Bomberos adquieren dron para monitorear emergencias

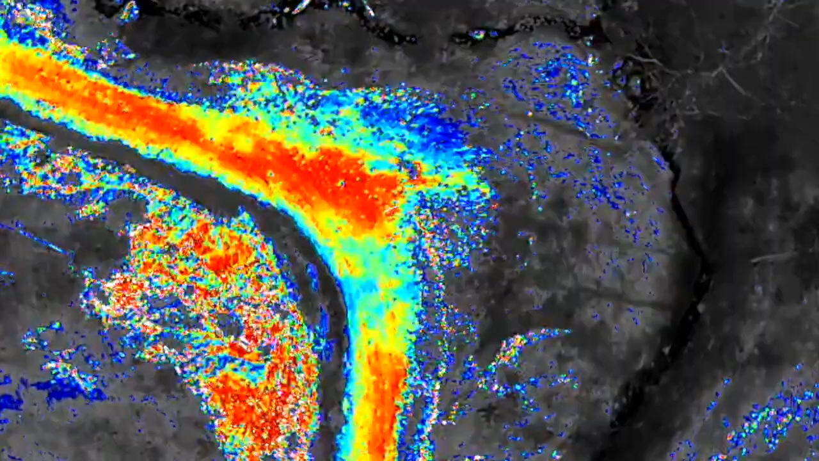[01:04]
En cuanto al tema de búsqueda de personas, también nos permite, por ejemplo, establecer rangos de temperatura, que en la pantalla podamos visualizar solo esos rangos de temperatura, lo que hace mucho más fácil el tema de la búsqueda.